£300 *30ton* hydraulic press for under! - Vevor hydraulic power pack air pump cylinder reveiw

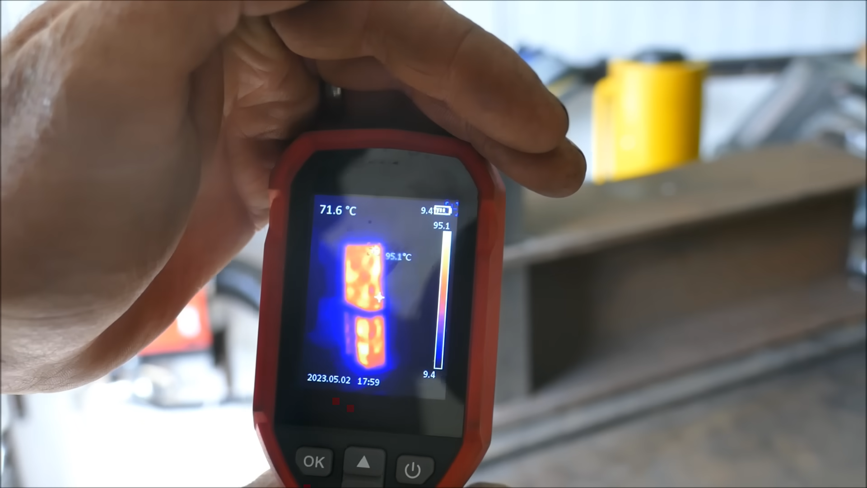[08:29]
On screen: spot 71.6°C, max 95.1°C
You can see that shows about 90 degrees Celsius at the moment.